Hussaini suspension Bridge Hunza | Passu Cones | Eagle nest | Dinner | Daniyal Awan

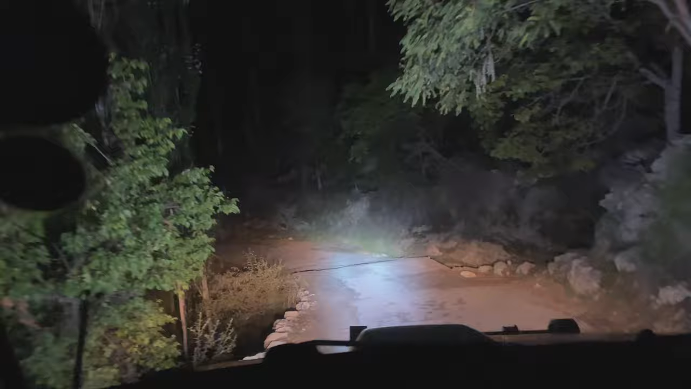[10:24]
यार गाड़ी आराम आराम से खुद ही उतर जाए, ब्रेक का भी ज़्यादा इस्तेमाल नहीं करना होता।
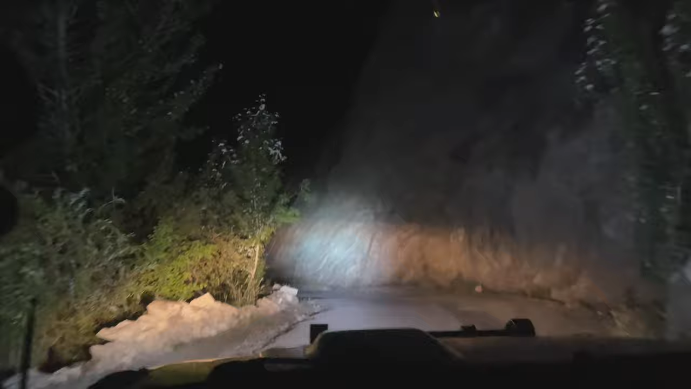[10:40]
ये देखें जी गाड़ी बिल्कुल, गाड़ी का मुंह नीचे को है, एल गियर के बावजूद हम लोग साथ साथ ब्रेक लगाते जा रहे हैं। वो आगे ट्राली भी जा रही, रात को पहाड़ों का रास्ता, मैं तो भाई सबको यही प्रेफर करूँगा कि रात को पहाड़ों पर सफ़र करना ही नहीं चाहिए,
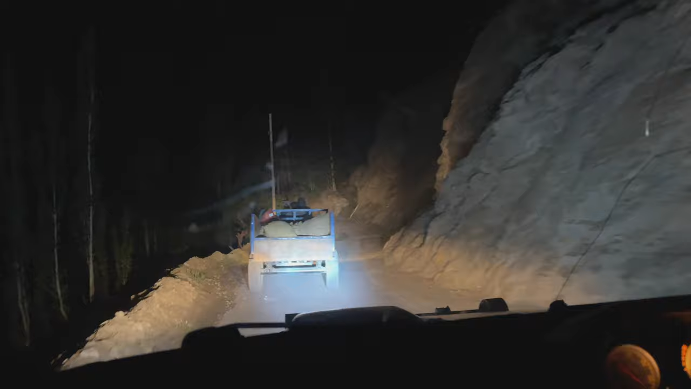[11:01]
दिन दिन में करो रोशनी में, रात के वक्त नहीं करना चाहिए बिल्कुल।